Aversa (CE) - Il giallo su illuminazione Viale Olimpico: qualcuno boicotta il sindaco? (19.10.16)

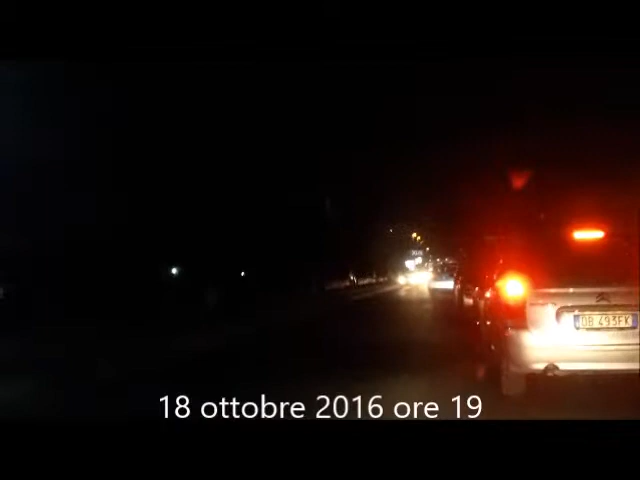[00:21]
In questo tratto il buio è totale, le uniche luci sono quelle delle autovetture che percorrono la strada.
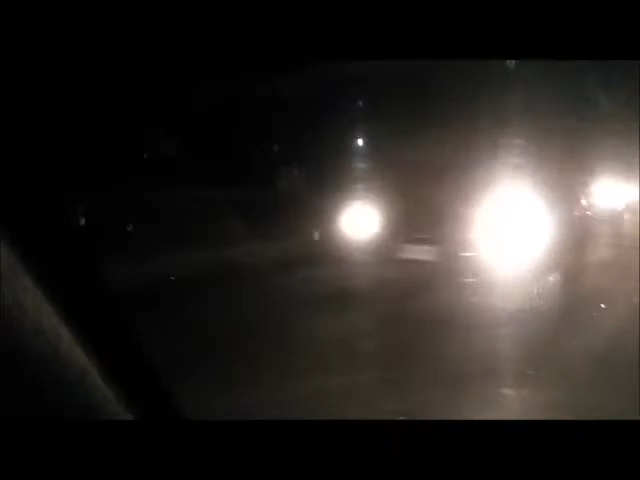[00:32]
Per i pedoni che utilizzano quel marciapiede il pericolo è notevole.